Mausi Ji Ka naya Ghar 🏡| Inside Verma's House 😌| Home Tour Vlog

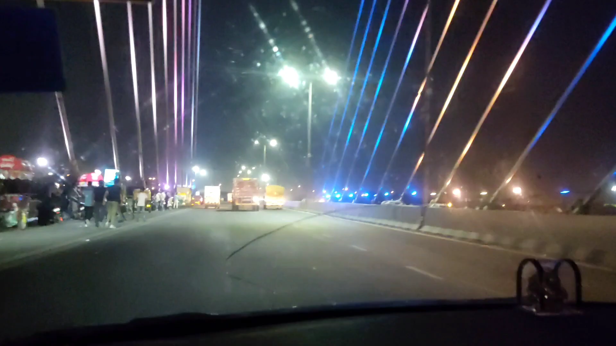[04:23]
तो अभी हम लोग चल रहे हैं सिग्नेचर ब्रिज पे, हाँ उस घर से हम लोग निकल आए थे, पुराने वाले घर जा रहे हैं,